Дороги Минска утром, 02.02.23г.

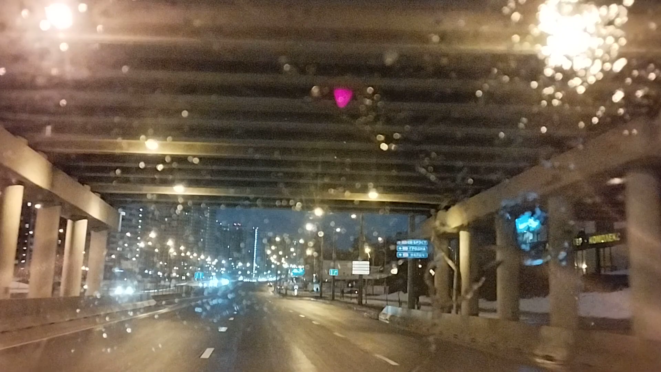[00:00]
Доброе утро моим друзьям и знакомым. Сегодня 2 февраля. Дороги Минска. Утро. Денисовская улица. 1 градус тепла.